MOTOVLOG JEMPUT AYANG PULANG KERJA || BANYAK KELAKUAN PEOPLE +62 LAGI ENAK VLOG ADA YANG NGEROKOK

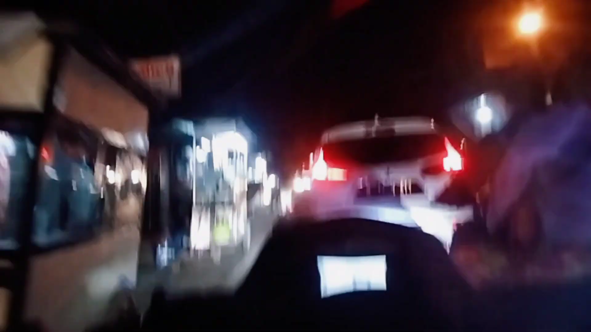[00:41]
Wih, di X-Mac bro, mengalihkan begitu.
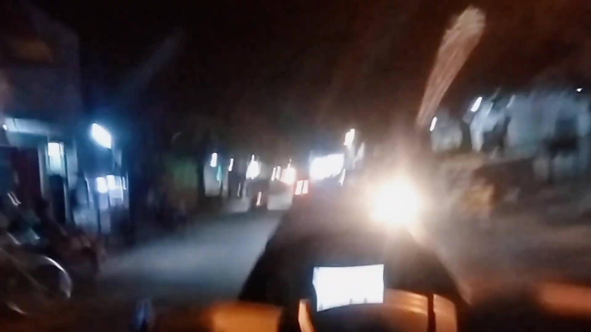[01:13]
Ini jam segini baru istilahnya baru mau OTW. Jadi maaf kalau saya kebut-kebutan. Saya ngikutin ini nih yang di depan nih. Suka saya tuh kalau lampu X-Mac tuh bagus.
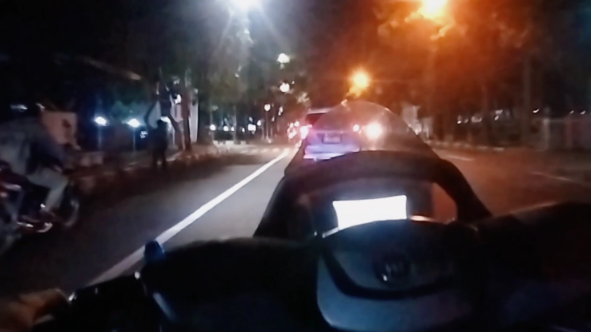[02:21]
ngerokok di jalan, sumpah itu kalau kena mata abunya, aduh. Apalagi istilahnya apa, abu yang masih nyala-nyalanya itu ya, udah bikin kesel orang, udah memperih ke mata. Bahaya juga itu kalau kena mata. Hijau. Karena lampu merah di sini cuma satu, guys. Oh shit, man.
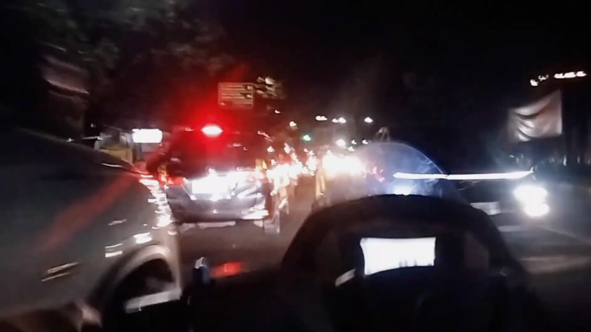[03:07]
Let's go. Ya guys. Oke, masuk terus. Bagus. Mulus. Nice. Oke. Gimana ya kalau kita lihat lampu hijau dari jauh tuh, kalau kita kena tuh kayak ada sebuah pencapaian gitu. Pencapaian. Oh, ini lama lagi, guys.
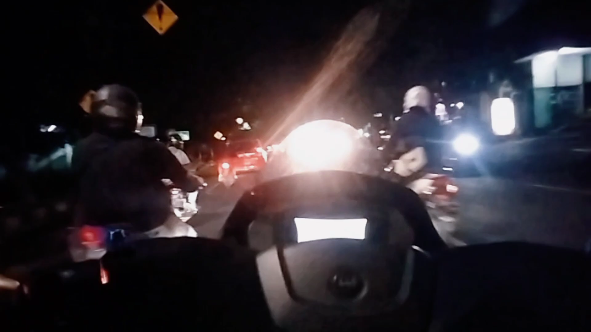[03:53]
Ini di depan kayaknya susah nih buat nyiap itu.
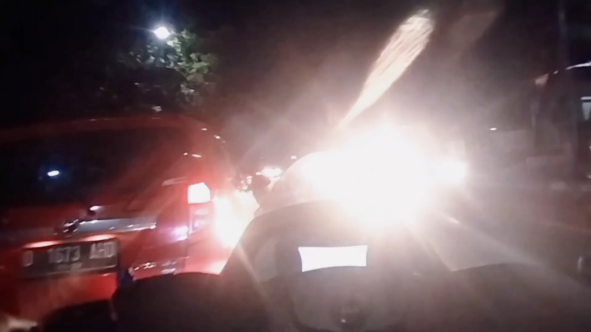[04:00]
Karena ya jalurnya begini, belokan. Oke, satu celah, bagus. Nice. Bagus, masuk lagi San. Oke, nice. Mulus. Ini ada celah pak sedikit, nice, dia masuk. Oke, nice, kita masuk ke sini. Wangi. Oke, nice, kita ke sini.
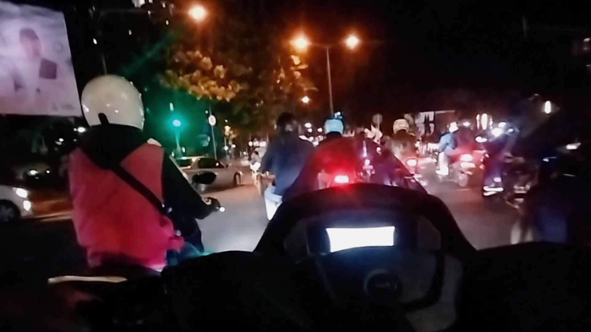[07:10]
Wow. Kanan kiri aman, kanan kiri. Oke. Okay. Waduh, ini susah sumpah.
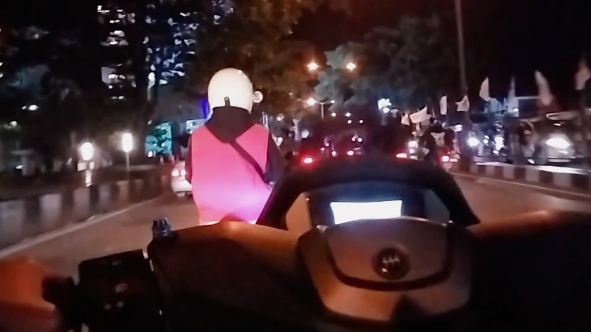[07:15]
Kita ke kiri sen. Nice. Tut. Mana ya belokannya? Aduh, ditutup ya guys ya. Apaan sih ditutup? Oh, aman. Saya bisa nih ke kiri nih.